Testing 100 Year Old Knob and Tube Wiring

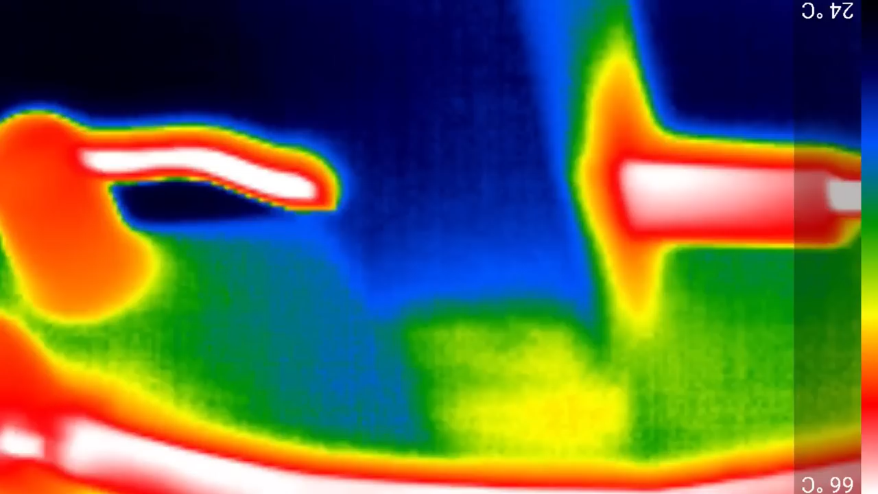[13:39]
On screen: scale top 66°C, scale bottom 24°C
And maybe we should look at the other side. Same sort of image.
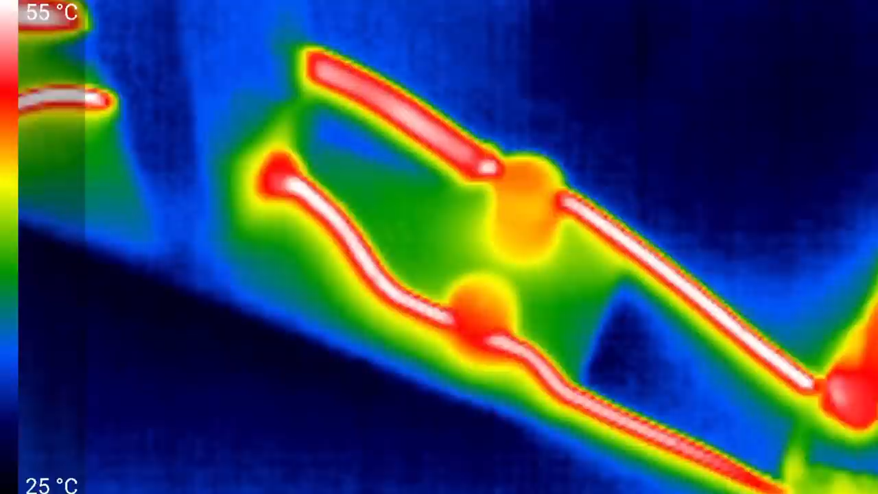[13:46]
On screen: scale top 55°C, scale bottom 25°C
The knobs doing their job, as is the tube. Oh, and one other thing worth pointing out, but I can sure smell that hot or burning rubber smell. You know, much like you get from a tire after it's been spinning or something like that. So the insulation definitely is rubber, as per everything I've read and as we suspected.
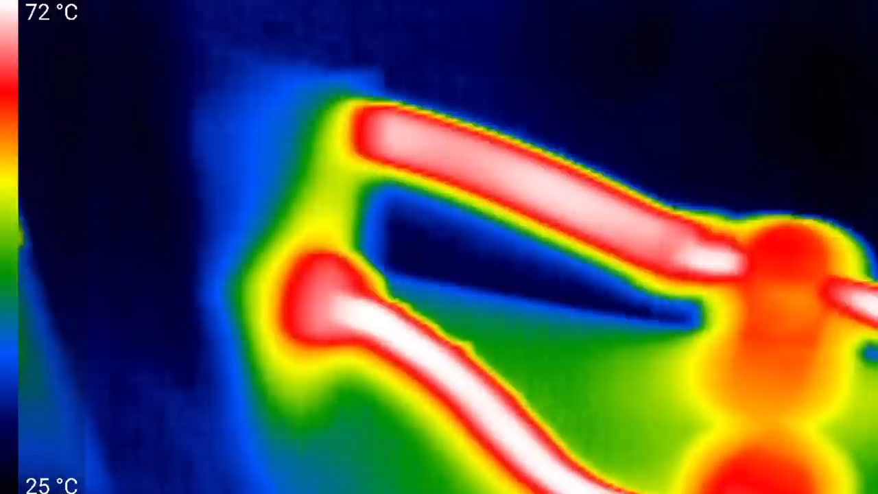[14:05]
On screen: scale top 72°C, scale bottom 25°C
And so, we'll up the current by another 10 amps.
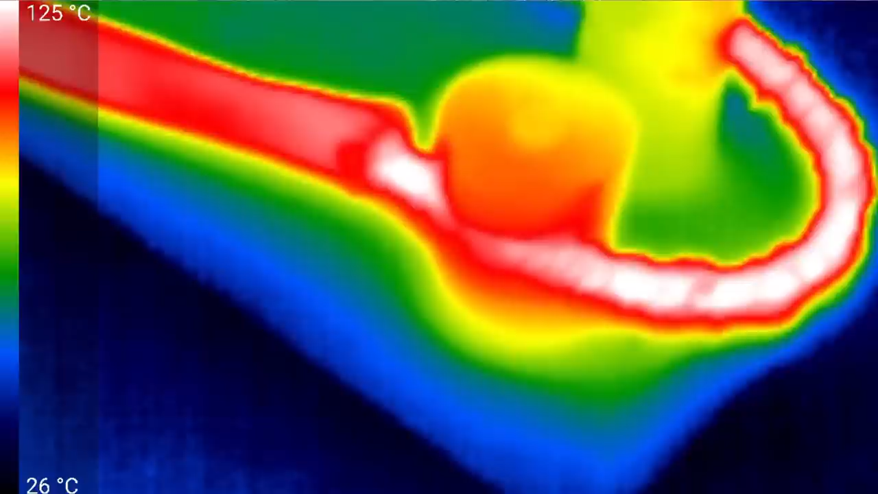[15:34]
On screen: scale top 125°C, scale bottom 26°C
I can sure smell the burning rubber smell. The knobs are also doing a good job at keeping the wood cool.
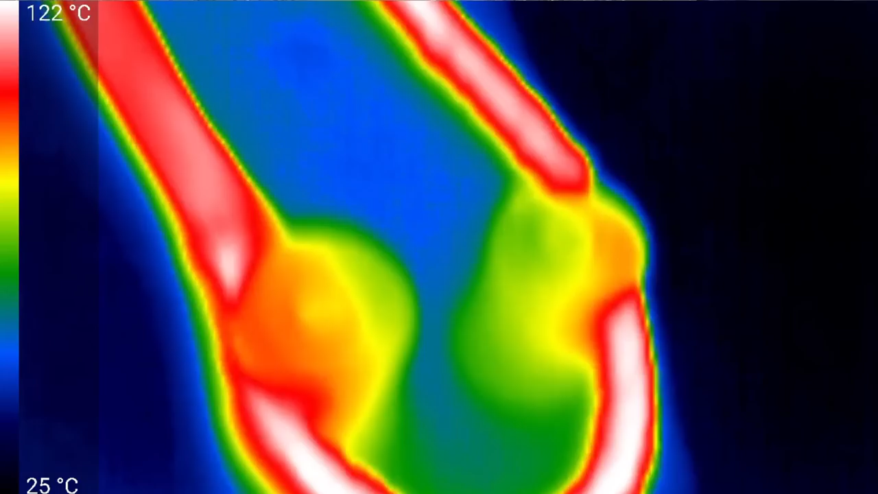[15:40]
On screen: scale top 122°C, scale bottom 25°C
But you can sure imagine, if there was anything touching the wire, or worse, covering it, maybe some blown-in insulation, it really would not be a good situation. Oh, look, we can even see where the lume is close to the 2x4. The 2x4 is beginning to get warm, probably just from the radiant energy that's coming from the lume.
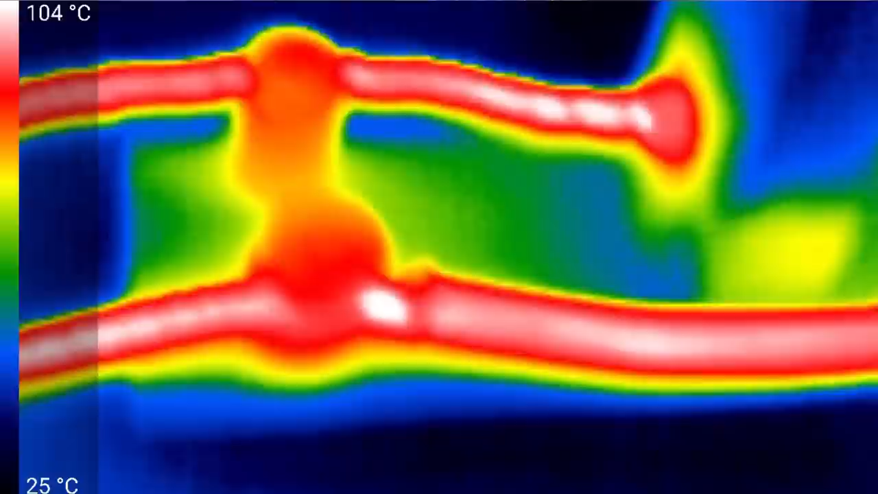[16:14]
On screen: scale top 104°C, scale bottom 25°C
And then on the other side, well, pretty much the same scenario. We can sure see where the lume stops just before the closer knob.
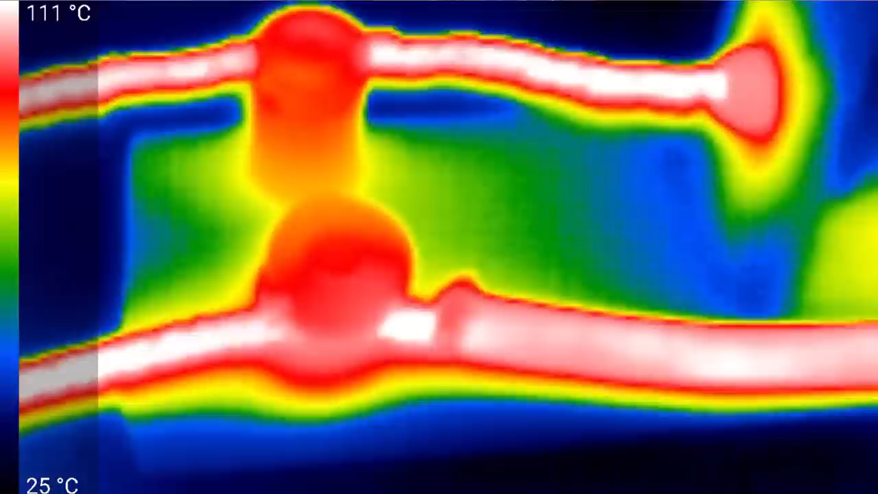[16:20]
On screen: scale top 111°C, scale bottom 25°C
And we can also very nicely see the thick end of the tube protecting the wood.
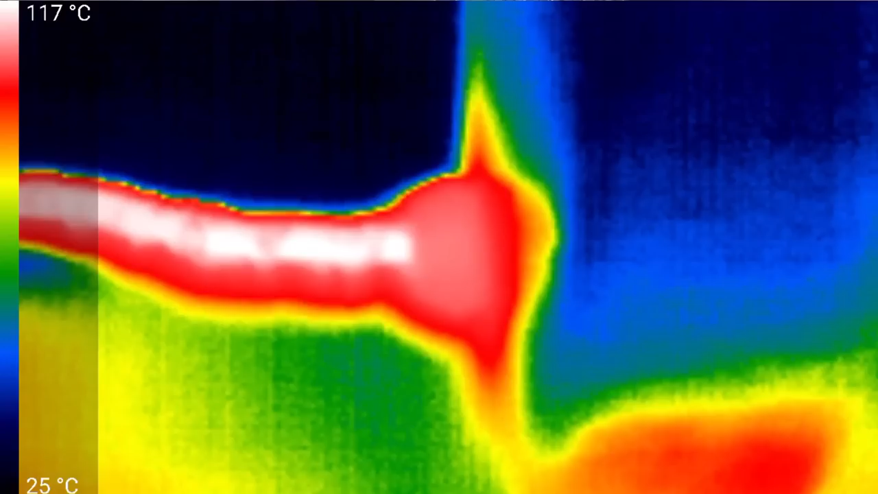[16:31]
On screen: scale top 117°C, scale bottom 25°C
So, once again, a very interesting result. And, well, we are at 60 amps now. I'm going to try for 70.
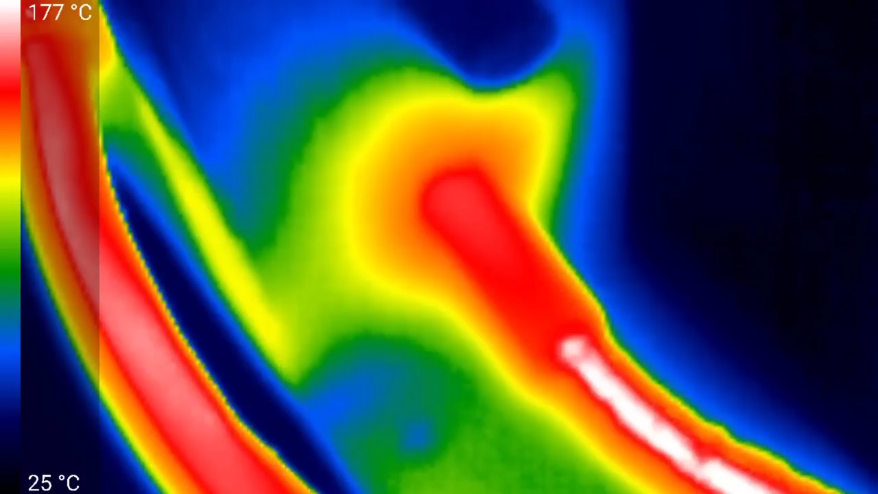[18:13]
On screen: scale top 177°C, scale bottom 25°C
A little bit hard to say. How are our knobs doing? Well, once again, they're doing a good job. I would suggest that the wood is not likely to be close to catching fire. Maybe I'll rephrase that. They're keeping the wood from catching fire, but it's probably too close for comfort, particularly when you think it probably would be
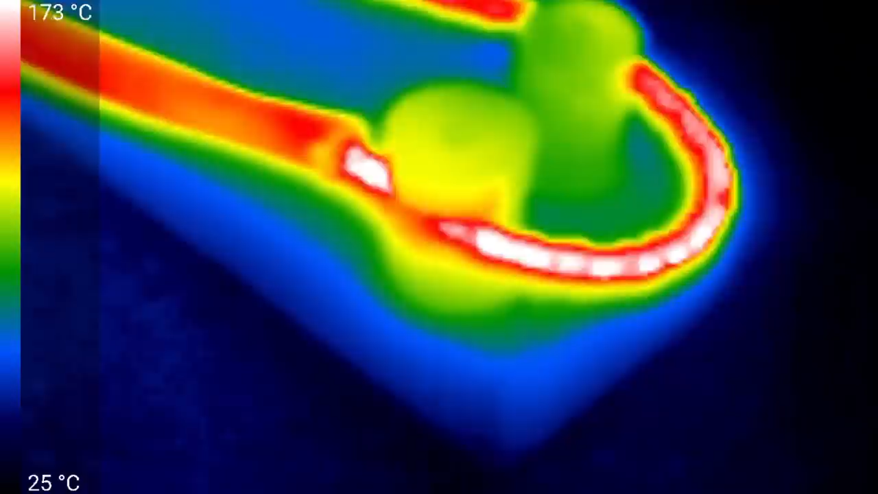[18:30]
On screen: scale top 173°C, scale bottom 25°C
in 100-year-old wood that's really dry.
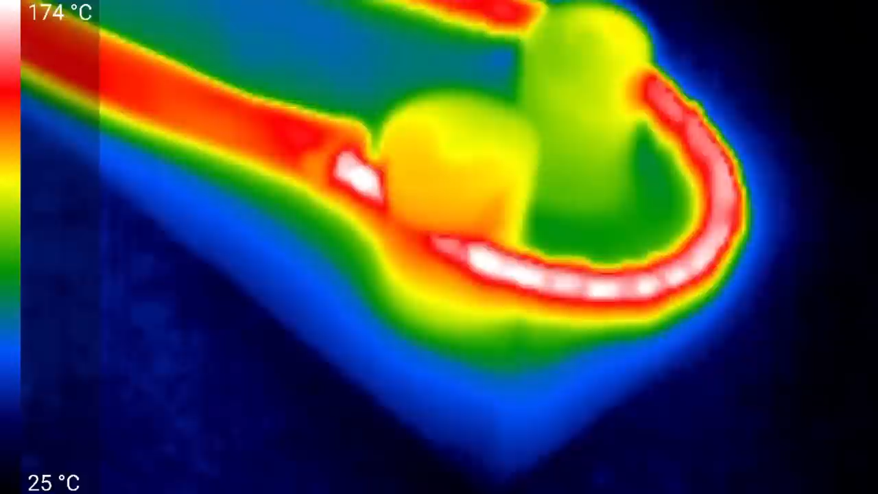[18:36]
On screen: scale top 174°C, scale bottom 25°C
How's the loom? Well, it's certainly getting hot, too.
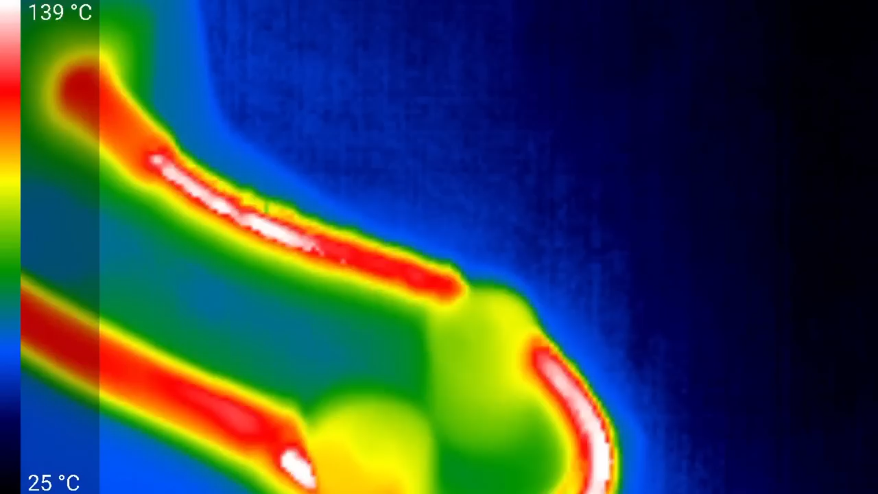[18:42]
On screen: scale top 139°C, scale bottom 25°C
And what else can we see from the back?
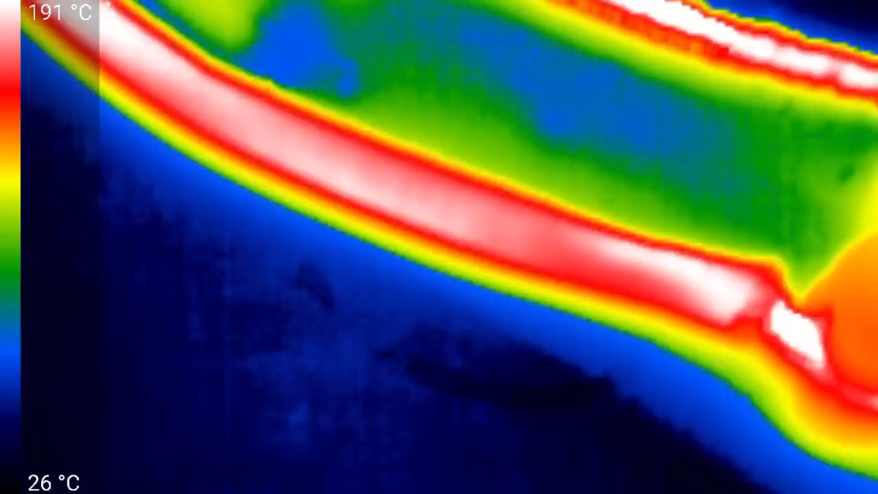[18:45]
On screen: scale top 191°C, scale bottom 26°C
The loom is looking really quite hot, although you do see that small area just beside the knob
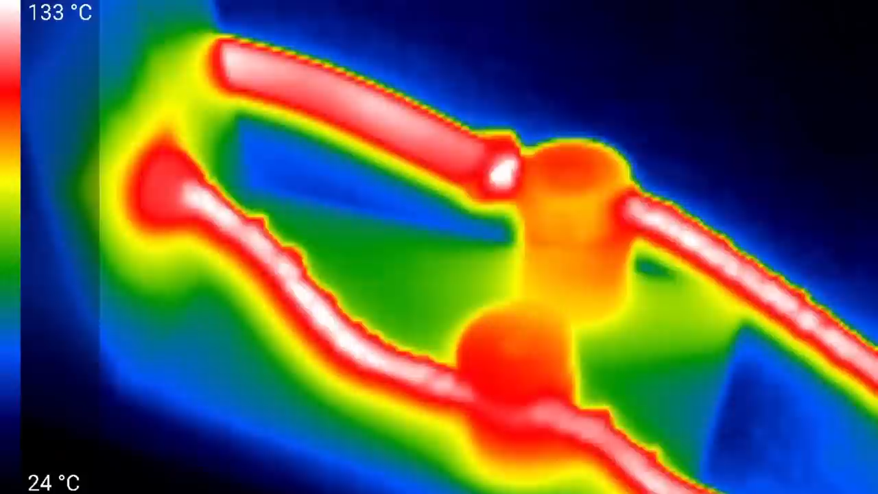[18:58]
On screen: scale top 133°C, scale bottom 24°C
where the wire is clearly even hotter where it doesn't have the loom protecting it. And our end of the tube, yeah, getting hot, too.